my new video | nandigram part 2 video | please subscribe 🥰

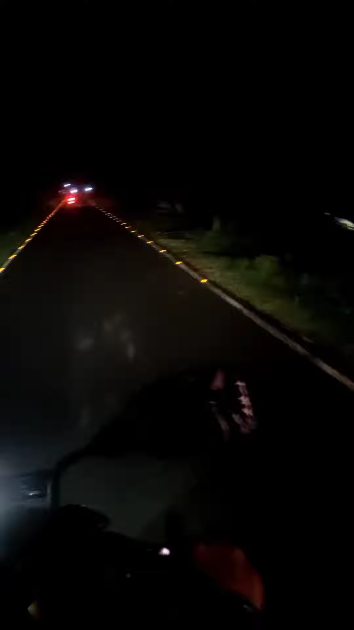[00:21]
लोगा फीरे चला रहे हैं है यह है नेसलेंड हाइवे हमारा घर के पास आप लोग भी आईये कभी नंदिक्राम भूमने है हमारा